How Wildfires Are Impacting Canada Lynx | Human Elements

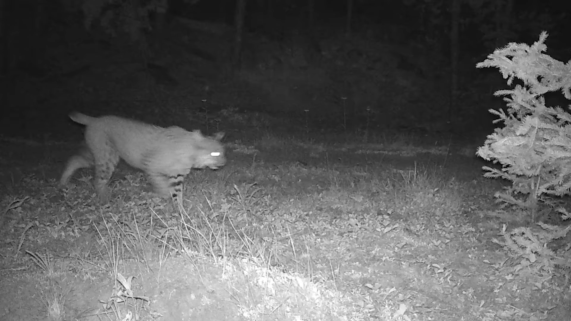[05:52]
6, 12? 6, 12. So right in the morning. Oh, there it goes.